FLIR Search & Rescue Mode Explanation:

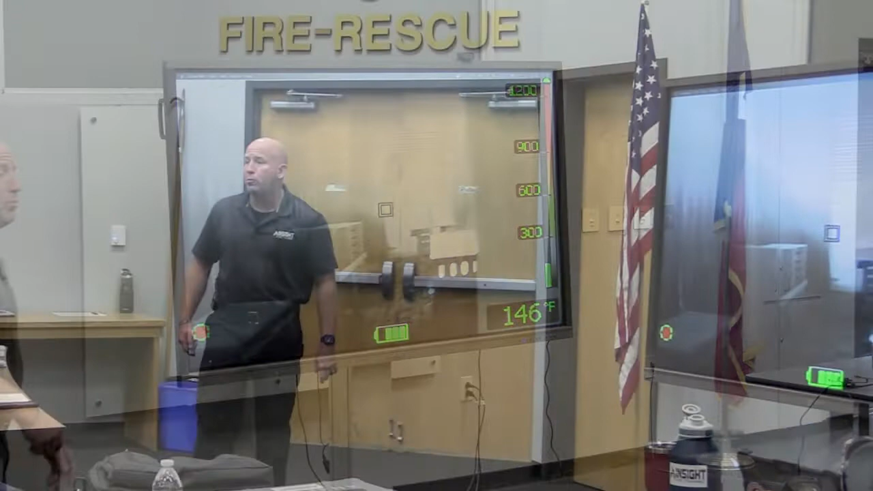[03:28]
On screen: spot 146°F
Where should the truck company start their search, technically, unless they have a targeted search? Greatest thermal threat and work back. Watch this.
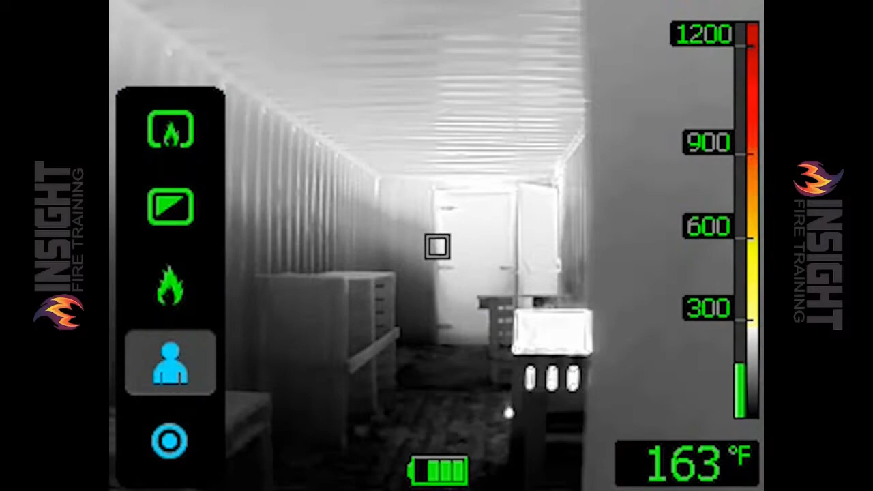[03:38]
On screen: spot 163°F
I'm going to flip it to search mode, watch what happens to that door for me.
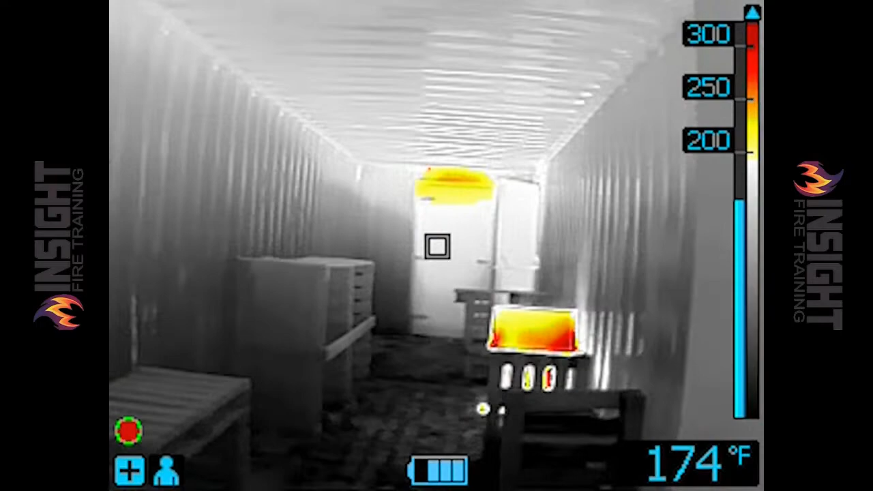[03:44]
On screen: spot 174°F
Does that give you an idea of where your problem might be? I have firefighters who say this is cheating. Does the military take the scope away from the sniper?